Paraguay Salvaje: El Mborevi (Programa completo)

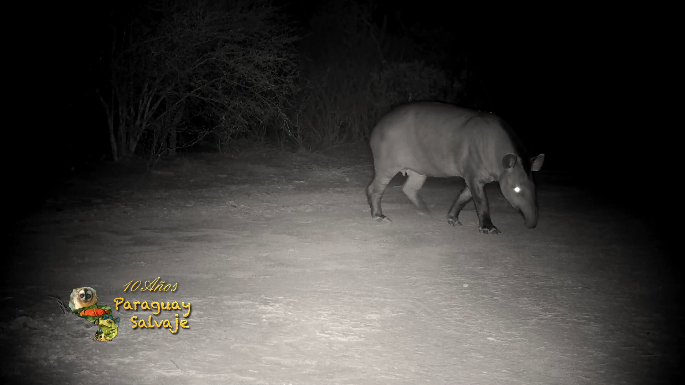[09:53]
en áreas donde no tienen presiones se observan activos tanto de día como de noche
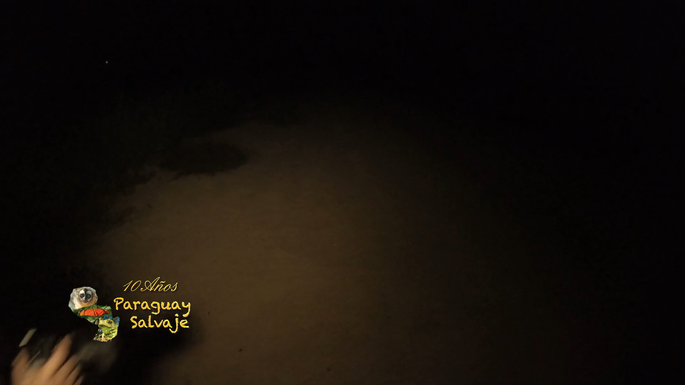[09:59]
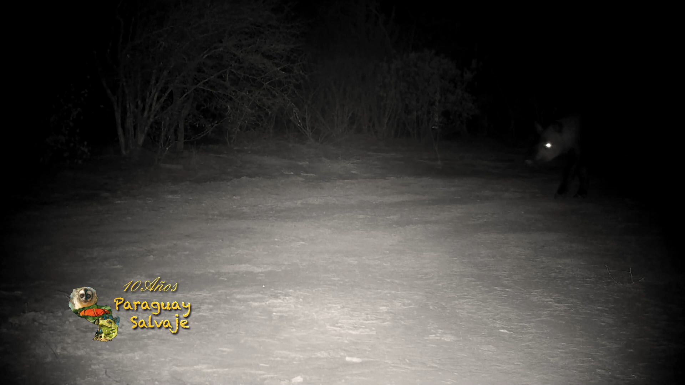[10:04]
durante el día suelen moverse más dentro del bosque y en la noche salen hacia zonas más abiertas como matorrales o
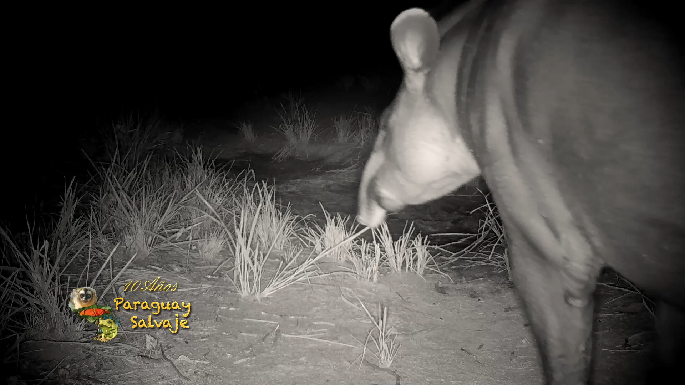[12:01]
una cámara trampa es un dispositivo automático usado para capturar imágenes de animales en estado salvaje esta cámara se instala en un sitio difícilmente observado por el animal al cual se espera registrar
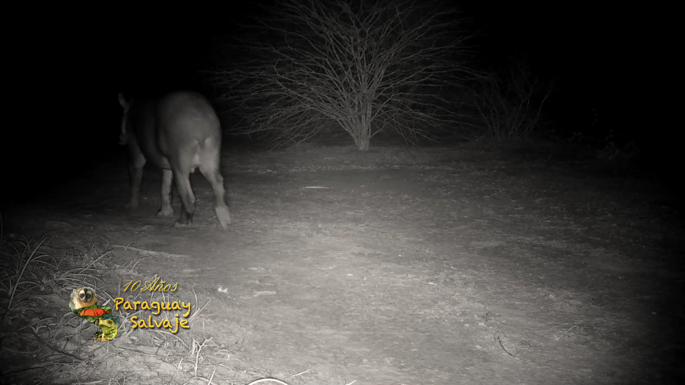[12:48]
estimar su abundancia determinar sus patrones de actividad tanto diarios como estacionales y conocer la dinámica de la población y lo más importante es que todos estos datos los obtenemos con la más mínima perturbación del medio sin necesidad de capturar a los animales ni influir en su ciclo de vida
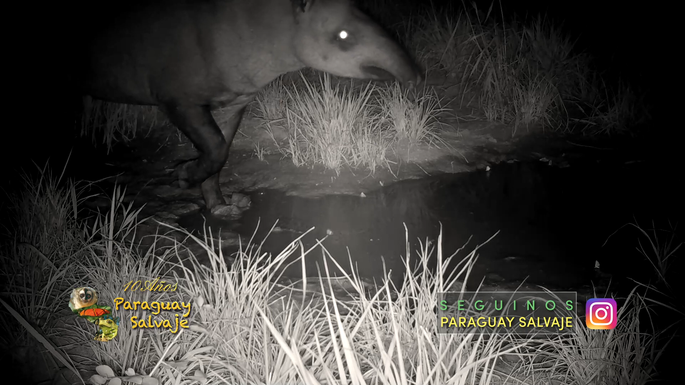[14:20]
y efectivamente no pasó mucho tiempo para que nuestro objetivo de la noche nos regale una hermosa pasada y como sabemos que son solitarios y territoriales podemos presumir de que se trata del mismo ejemplar ya que es muy
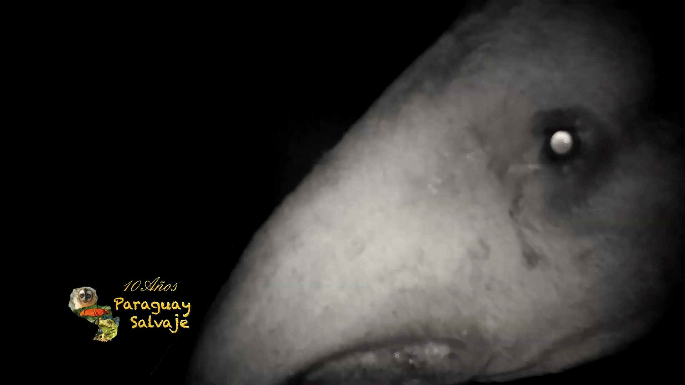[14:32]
poco probable que dos individuos coincidan en tiempo y espacio a excepción, claro, de que se trate de una pareja
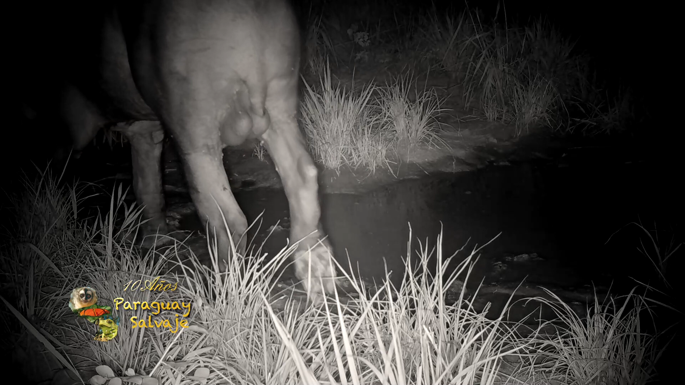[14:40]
ya logramos visualizar a un macho y si aparece la
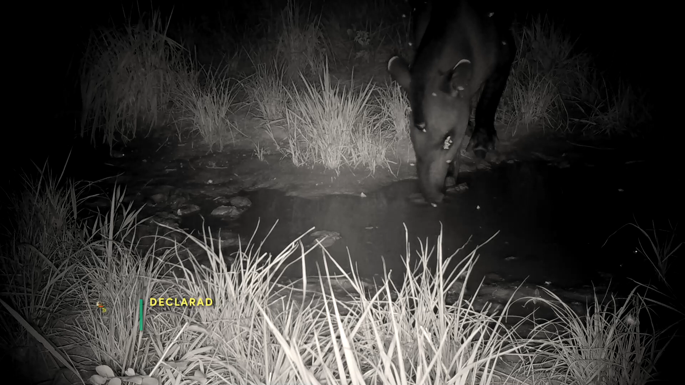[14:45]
hembra estaríamos confirmando de que se trata de una pareja
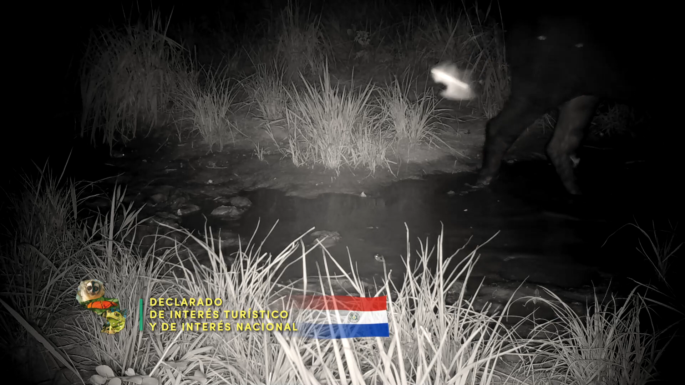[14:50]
en esta pasada se logra ver claramente el par de glándulas mamarias
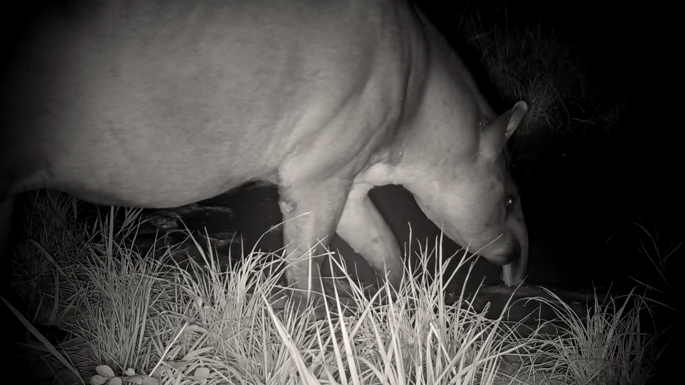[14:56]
por lo que identificamos a la hembra y comprobamos que esta noche tuvimos la suerte de observar a una hermosa pareja de Borebú pero eso no es todo logramos captar también a un exhausto aguaray que se dirige directo al charco para saciar su cerebro